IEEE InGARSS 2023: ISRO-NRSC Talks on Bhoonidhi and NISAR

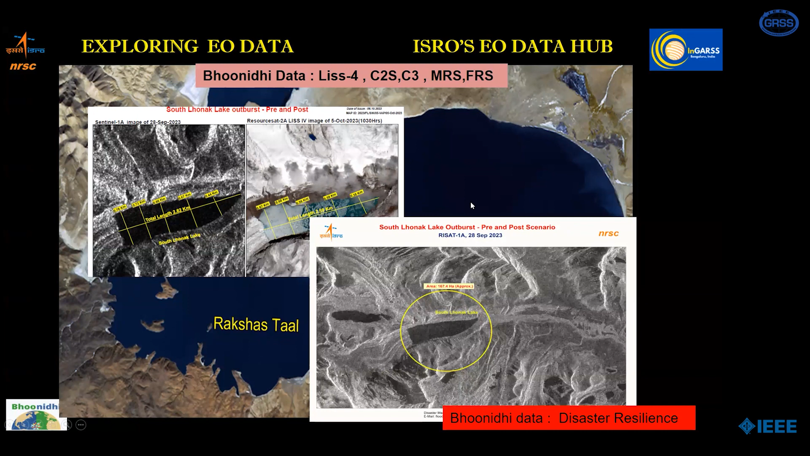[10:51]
all monitoring was done through our E04, C2S, MRS, and FRS different modes. So our satellites have been helping in all the disaster, glacier disaster monitoring and assessment. We also have data in the high resolution category.
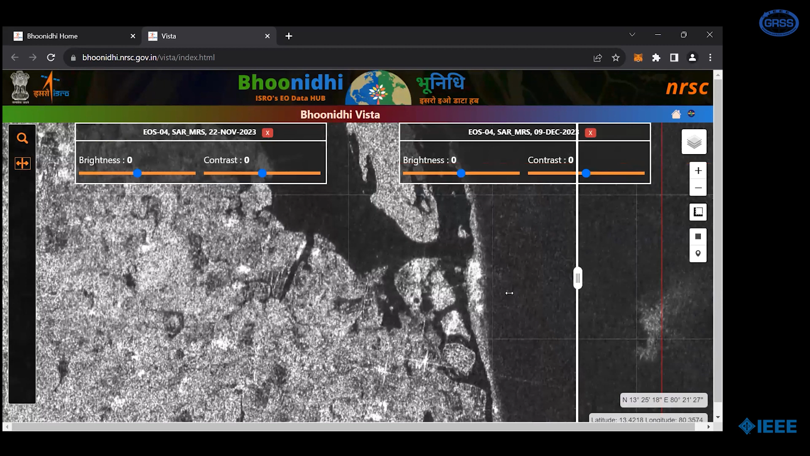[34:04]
It is very helpful to do, to see where the change is.
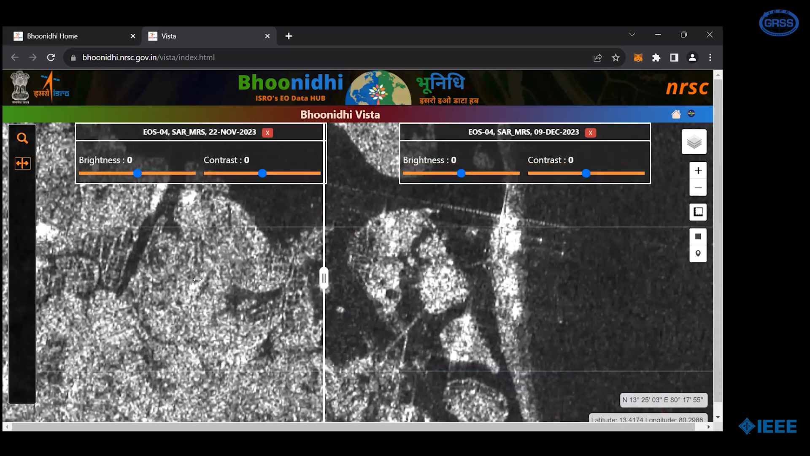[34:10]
Further quantification can be done at there and after downloading the data, the detailed analysis. Then
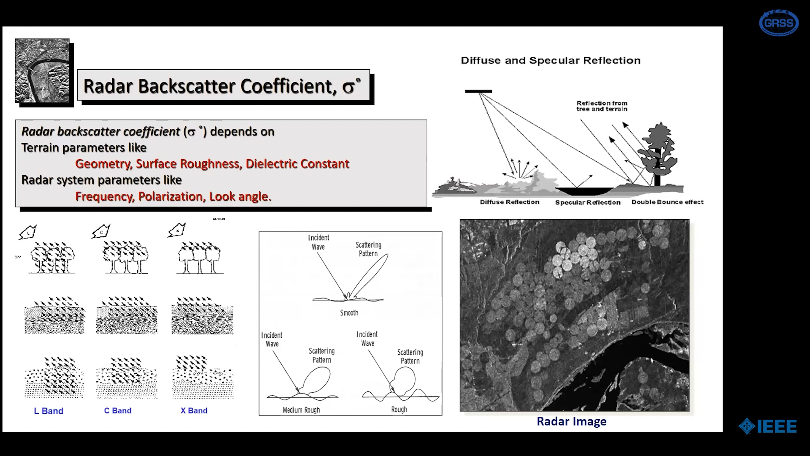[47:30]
whether it is a rough, smooth, how it will looks. The second, the radar image, it is showing the electrical properties of the dielectric constant. So where actually it was in somewhere in the some outside Indian region. So where you can say that the drip irrigation system, where the wetness is more, so that you can have the bright response over there. So we know that the SAR is catering to the different applications. There's estimating the soil moisture in the field of cryosphere, like snow and glacier studies, oceanography, and the ecosystem, and the solid earth, where we can find out the deformation, surface deformations.
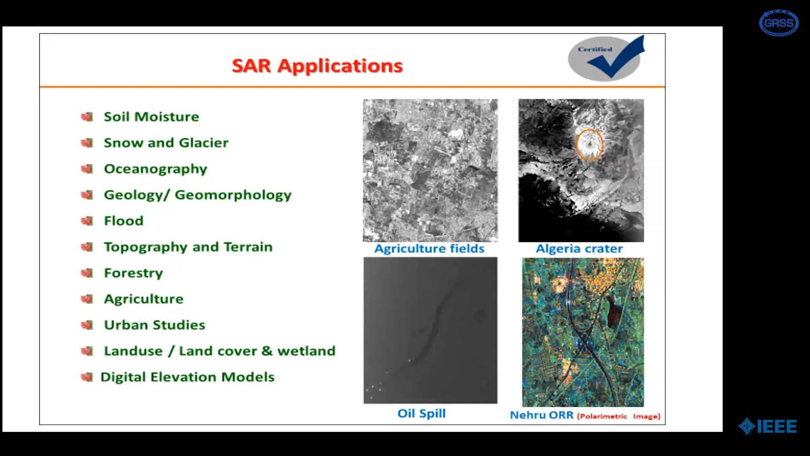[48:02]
And of course, we can generate the digital elevation model. So then I'm just going to present about our ISRO's legacy in multi-frequency and multi-polarization SAR data. So we have the first indigenous RESAT-1, which is a unique satellite, I can say, because it is having a unique capability of acquiring the images in the compact polarimeter. It is the first kind of in the global where the spacebone is having the compact polarimetry. And also the one more unique capability of acquiring the data in the spot,
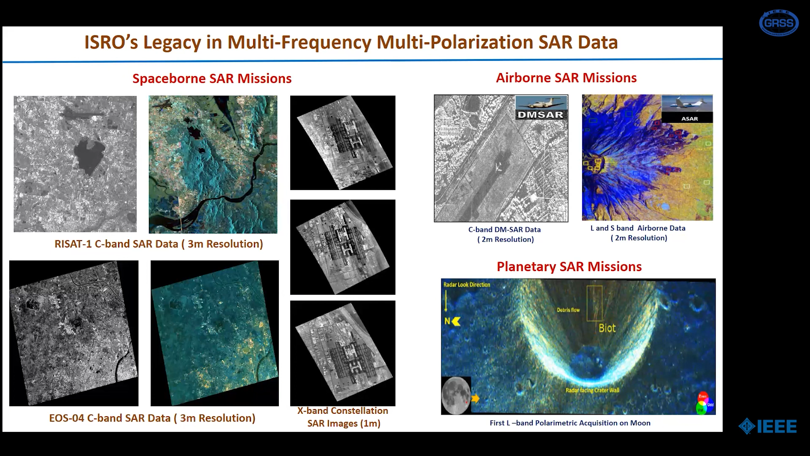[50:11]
And we have an L and S band airborne data is also like a similar way. It is a precursor to our NISAR. And of course, as I said, it is like our planetary missions. We have an L and S band SARs.